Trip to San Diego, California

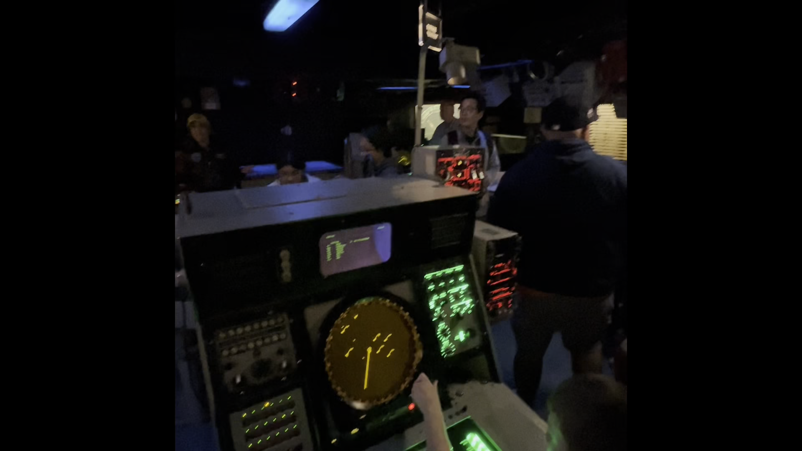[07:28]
And this is the domain of the tactical action officer, maybe sitting right here.